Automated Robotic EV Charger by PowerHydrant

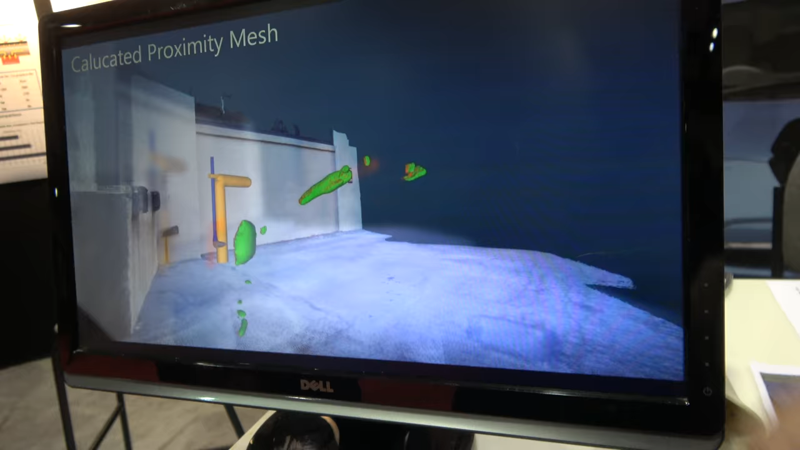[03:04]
Then it is expanded out to include our proximity map.
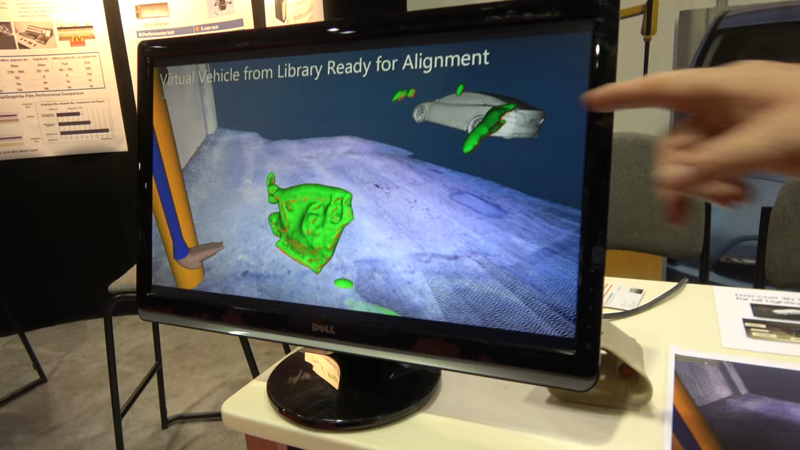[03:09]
And then we align the target vehicle pulled from our library. And you can see it going through a slowed down version of our alignment process.